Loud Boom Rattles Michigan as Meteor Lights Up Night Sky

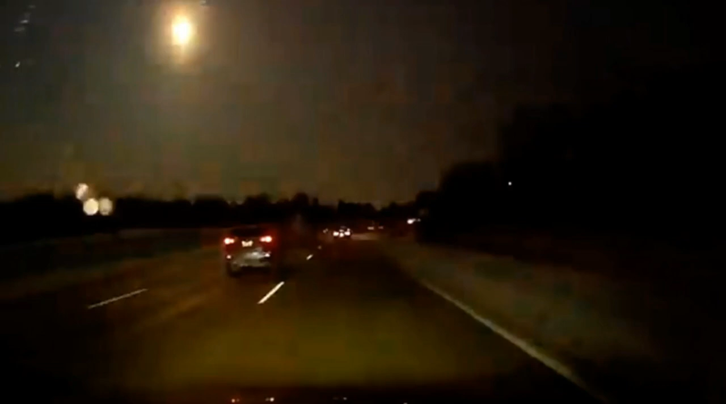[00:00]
Hello ladies and gentlemen, Jim here. Residents in several cities across Michigan reported seeing a bright and colorful flash travel through the sky before hearing a loud boom. The DHS confirmed that it was a meteor fireball. Now would you trust what the DHS says? Now numerous videos recorded by security cameras and dash cams in the metro Detroit area and surrounding cities Tuesday night show a flash of bright light zooming across the sky.